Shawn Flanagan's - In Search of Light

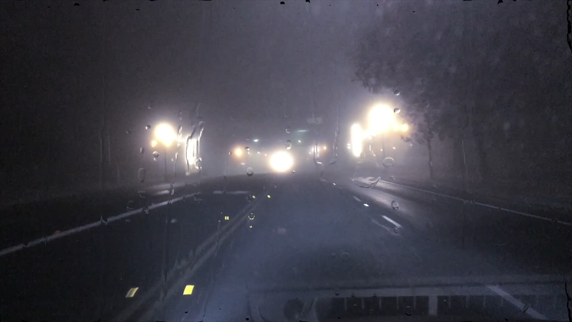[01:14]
Just driving and searching for light. Any light. I prefer LED.
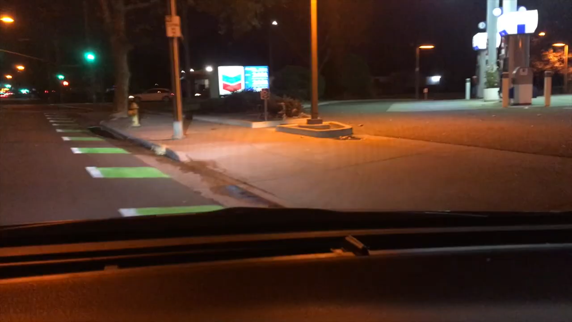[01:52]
Then there was Chevron. Oh, Chevron.